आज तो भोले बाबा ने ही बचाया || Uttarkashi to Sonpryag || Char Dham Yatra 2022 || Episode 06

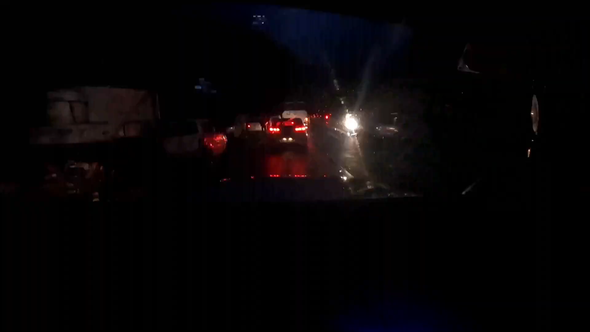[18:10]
तो यहाँ पर सबका रजिस्ट्रेशन चेक हो रहा था इसलिए यहाँ पर जैम लगा पड़ा है।
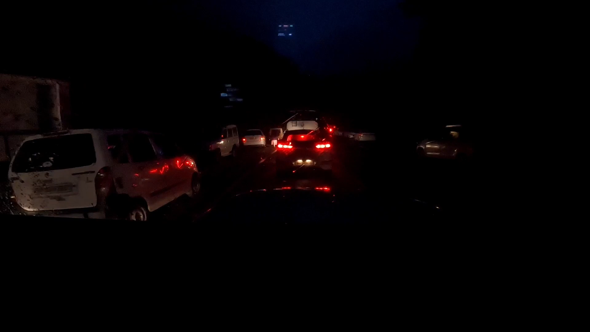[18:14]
तो काफी बड़ा जाम लगा था, काफी मतलब एक घंटे से हम लोग यहाँ पीछे खड़े थे। शिव जी के मन को
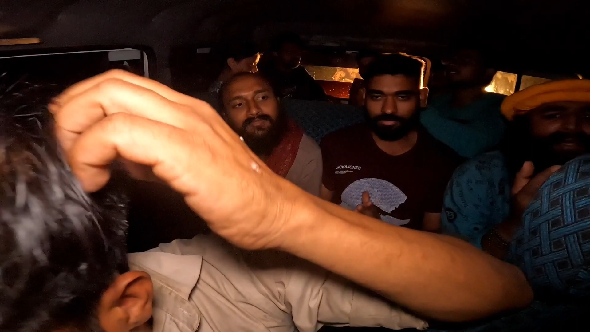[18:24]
लुभाए, ओ बोले बाबा शिव जी के मन को लुभाए।
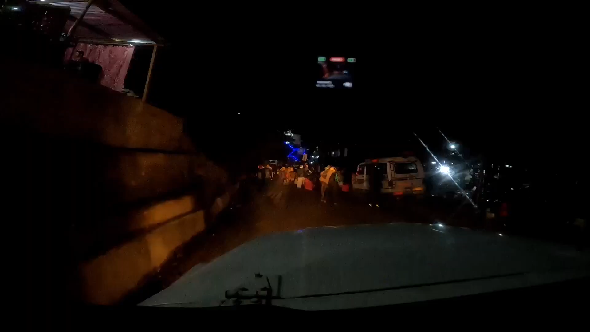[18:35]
तो फिलहाल हम लोग सोनप्रयाग पहुंच चुके हैं।